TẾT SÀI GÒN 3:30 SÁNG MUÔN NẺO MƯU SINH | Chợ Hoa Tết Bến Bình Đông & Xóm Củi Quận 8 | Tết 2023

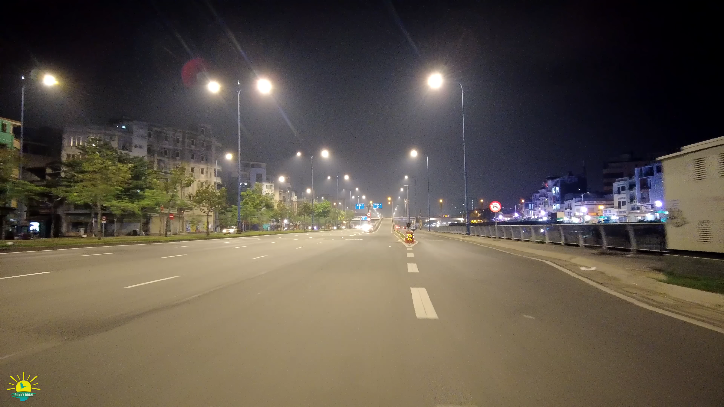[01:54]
với những các bác, các chú chạy ba gác chở hàng đem đến chợ bán, và bà con tiểu thương bắt đầu dọn chợ Tết nè, chuẩn bị cho một ngày mới.
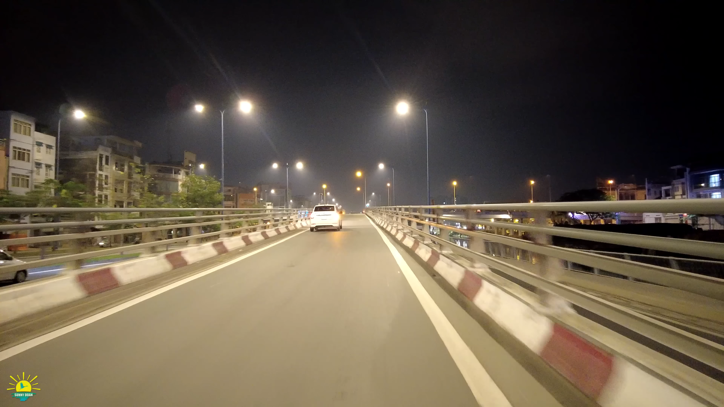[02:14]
Đây là cầu Chà Và.
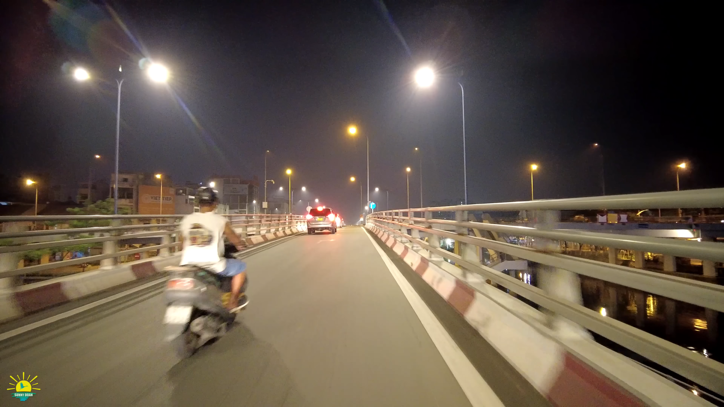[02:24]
Đối với những ngày Tết thì anh chị thấy lượng xe trên đường 4 giờ kém,
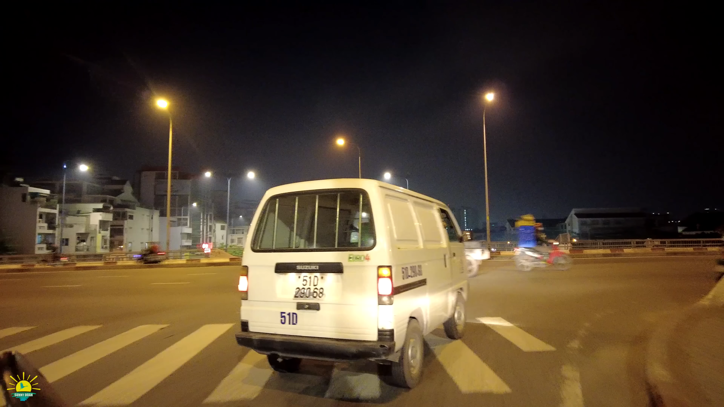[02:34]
anh chị thấy nó cũng khác lạ so với mọi khi.
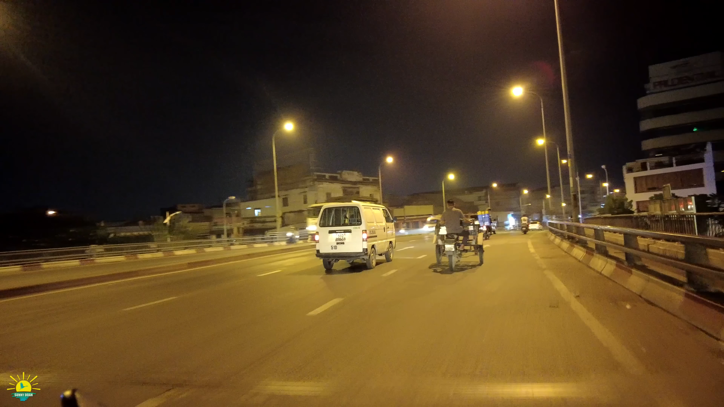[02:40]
Sunny cũng thực hiện những cái video 4 giờ sáng sớm thì xe cộ vắng vẻ hơn, nhưng mà ngày Tết thì mình cảm thấy đông hơn anh chị.
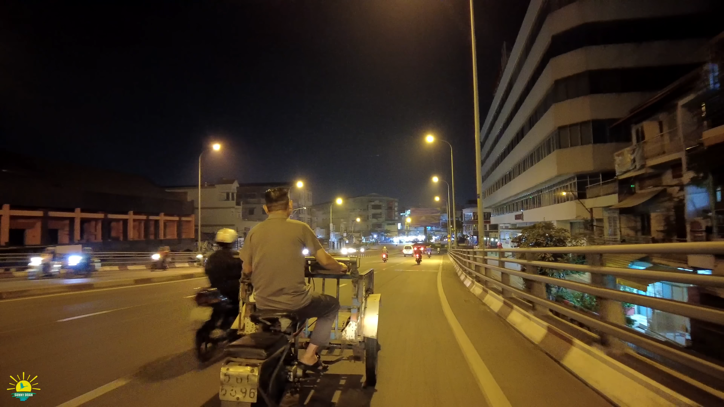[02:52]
Và chúng ta sẽ thả dốc cầu Chà Và tới chợ Sớm Củi. Rồi, và mình sẽ ra bến Bình Đông nha anh chị ha.
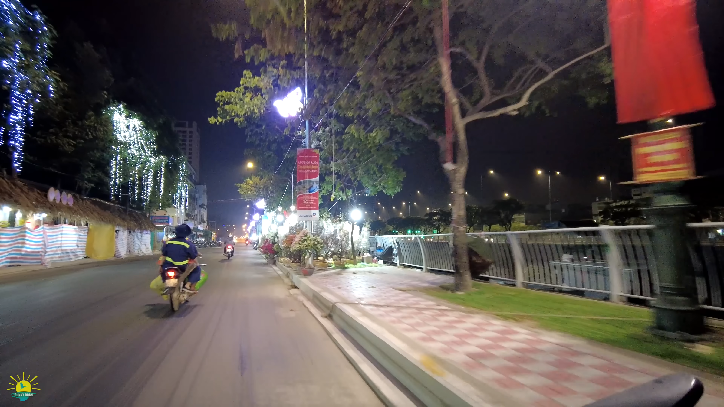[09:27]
Bên trái là chúng ta có con đường Nguyễn Chí Nghĩa để chúng ta đi vào chợ Nguyễn Chí Nghĩa. Khu vực này cộng đồng người Hoa sinh sống thì cũng rất là nhiều anh chị. Ở đâu đó thì có những cái quán cà phê
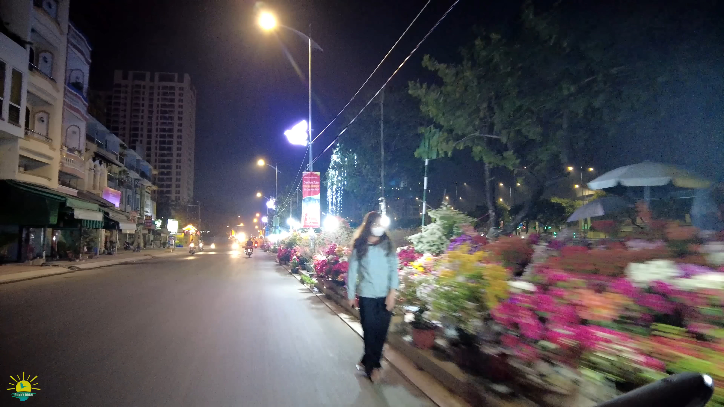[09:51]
Hòa vậy. Ban ngày thì chúng ta sẽ thấy sặc sỡ hơn.
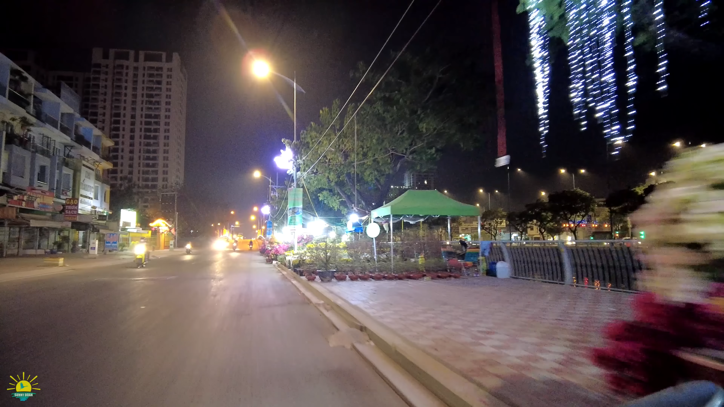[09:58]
giấy quá đẹp luôn cả.
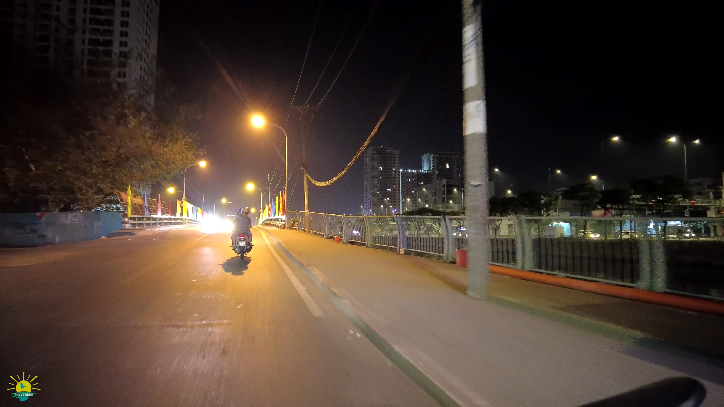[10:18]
Khi ngang cầu ngang số 1 thì chúng ta sẽ về chợ Bình Đông. Sunny đi một đoạn nữa, Sunny sẽ quay lại ghi nhận những cảnh này, những quán cà phê, những bô lão, những nhà vườn
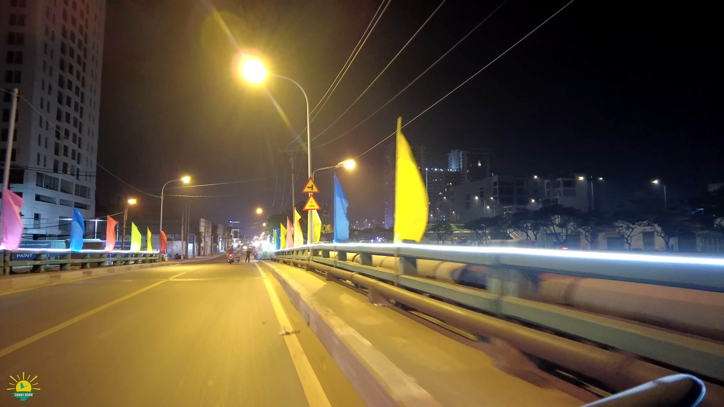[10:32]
đang uống cà phê, canh hàng và chờ đợi.
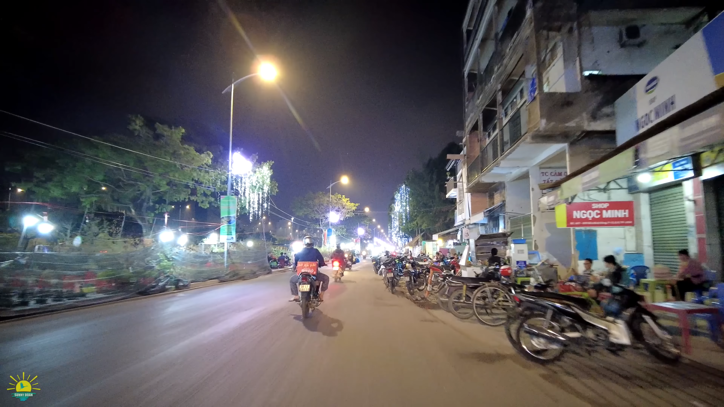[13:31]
Quán cà phê này cũng rất là đông. Ban ngày thì nhộn nhịp lắm, có những anh, các chú ba gác rồi chở bông hoa cho người ta. Ở đây là coi như là những cái nơi buôn bán nè, mai rồi người ta phụ bạc lại hết.